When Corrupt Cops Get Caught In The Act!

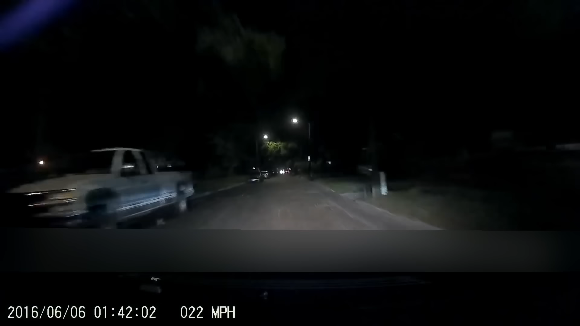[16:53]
But that was a bullshit traffic stop. He announced, no ticket tonight, pretending to do them a favor, but he only gave a warning since no violation occurred.